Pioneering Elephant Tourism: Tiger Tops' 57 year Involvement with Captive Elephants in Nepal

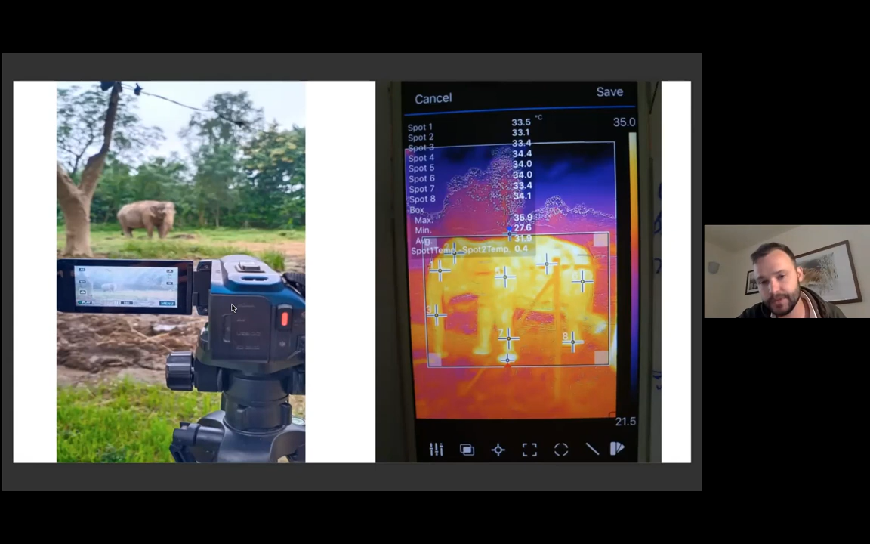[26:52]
the physiological effect of stress um or certain stresses on on on our elephants so um she's they're currently um doing that at the moment and one of her students sagarika um is is down there uh currently and working with our herd this is one of her setups but again i can't really